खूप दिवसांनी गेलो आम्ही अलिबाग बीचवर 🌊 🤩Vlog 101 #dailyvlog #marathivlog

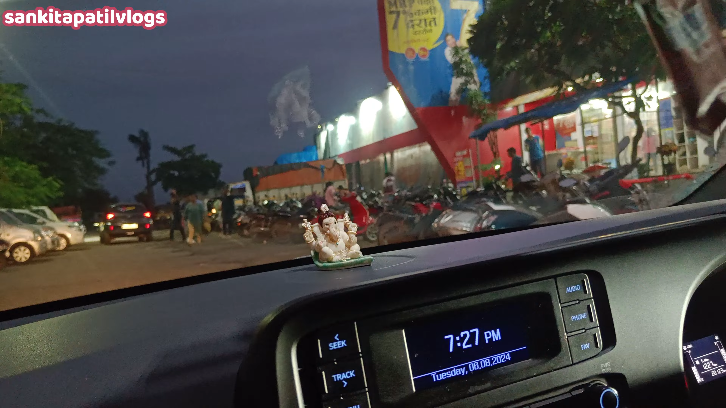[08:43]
आता आलो आम्ही रायगड बाजारमध्ये, आतमध्ये जातो शॉपिंग करण्यासाठी. पार्किंगला जागा आहे का? पण जागा नाही.
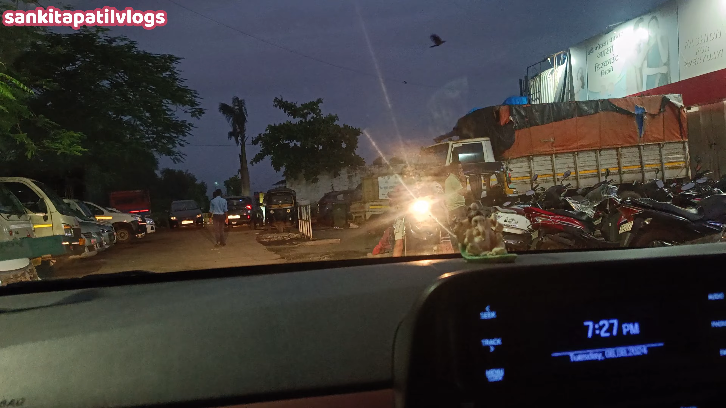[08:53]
टर्न करूया. कुठे आहे मग जागा? काढतात काढतात प्रीत, ते काढतात कोण प्रीत काका, हे काढतात समोरचे. अरे त्यांनी सांगितलं.